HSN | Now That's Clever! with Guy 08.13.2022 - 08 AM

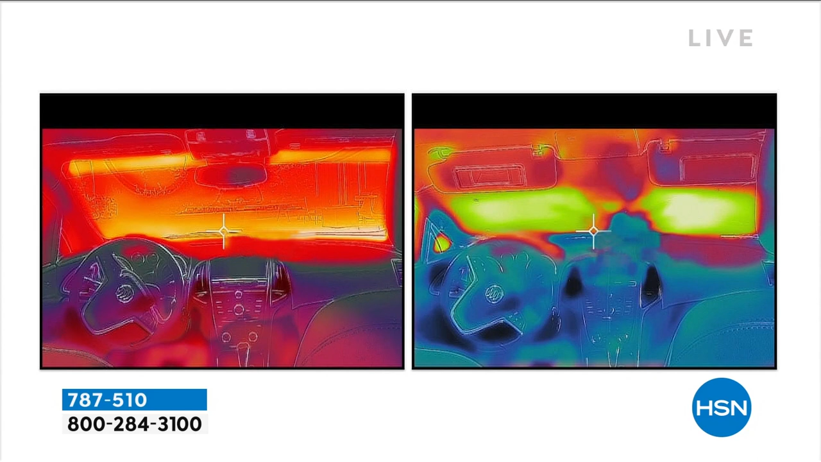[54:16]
show it and you know obviously we have our little heat sensor up there look